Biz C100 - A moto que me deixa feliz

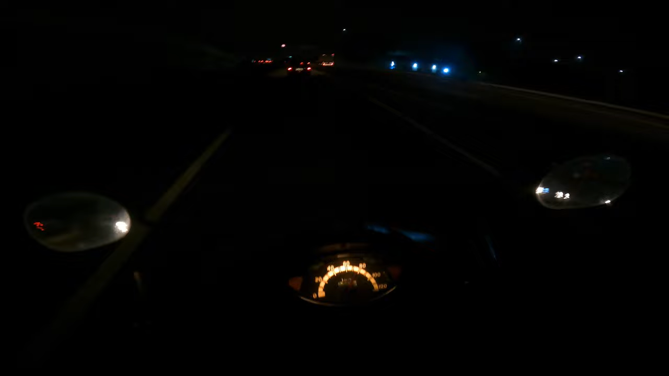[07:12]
Ó, tive que tirar a mão pra não ficar empurrando o cara aí, ó. Isso que é foda. Sai, manco. Fica me atrapalhando no meu top speed. Ah, velho, foda da bis é isso, cara. Tem que ficar desviando dos caras, porque os caras ficam se arrastando, ó, e a bis é muito forte. Não dá, não dá, não dá. Tem que botar a bis no Velopark ali, ó, faz o momento por hora, o Velopark.
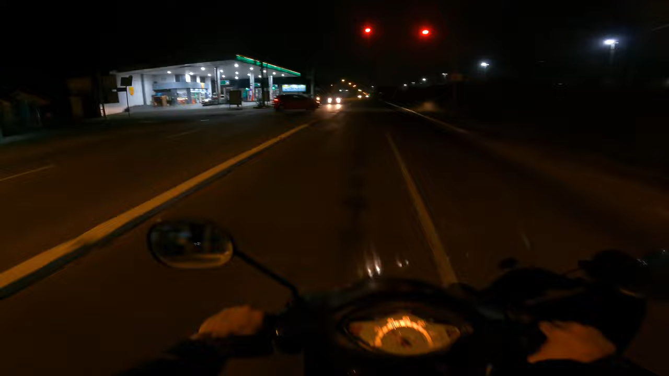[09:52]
E a landa de freio... Deixa eu ver se não tem polícia. Não, tem polícia. A landa de freio dela tá nova.